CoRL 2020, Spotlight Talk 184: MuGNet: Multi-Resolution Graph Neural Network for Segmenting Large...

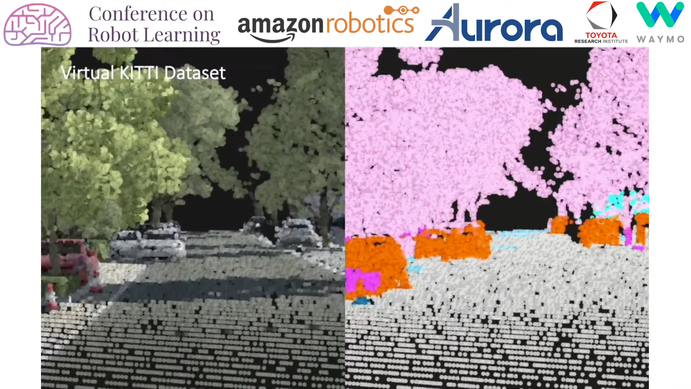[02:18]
Can our framework process multiple scenes at once? It can.
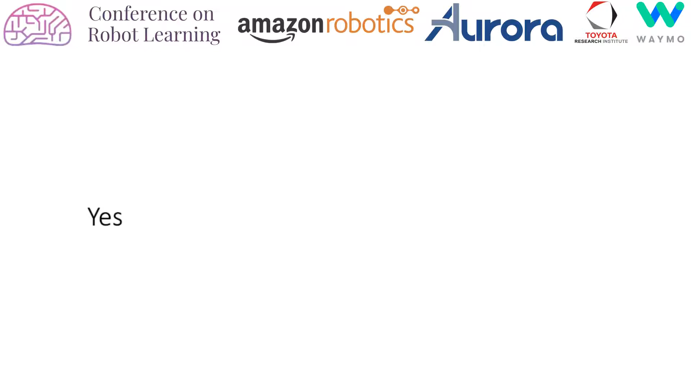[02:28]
We have demonstrated that our framework can process up to 45 room scans at once on
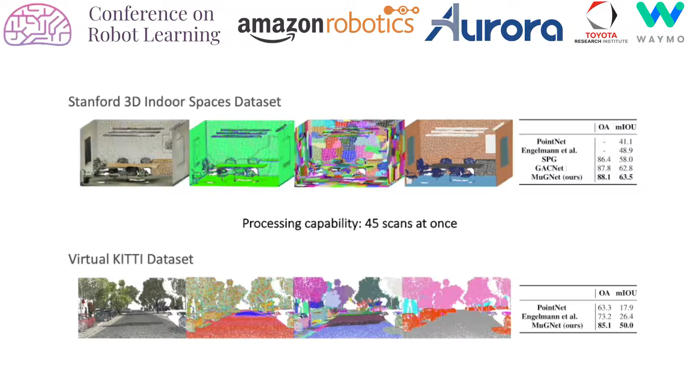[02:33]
a single 11 gigabytes GPU while still surpassing other graph-based solutions in accuracy. With an increase of room number, the increase in memory usage slows down and resembles a pseudo-logistic graph.